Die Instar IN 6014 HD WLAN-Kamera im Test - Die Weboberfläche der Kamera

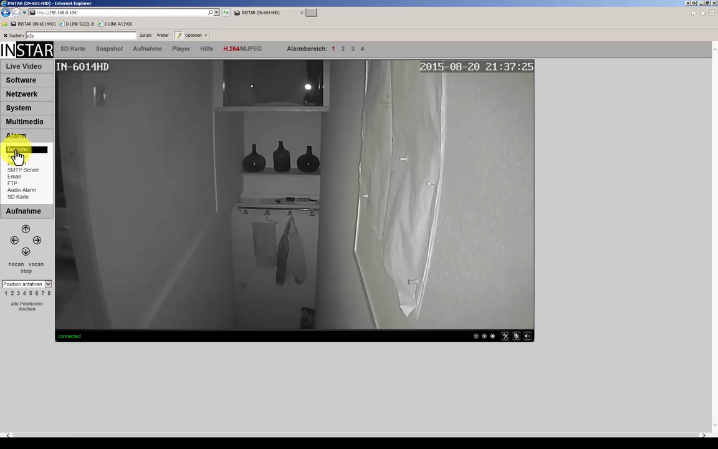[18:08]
Als allererstes haben wir ja hier Bereiche. Und ihr könnt hier Bereiche aufziehen, die quasi auf Bewegung reagieren.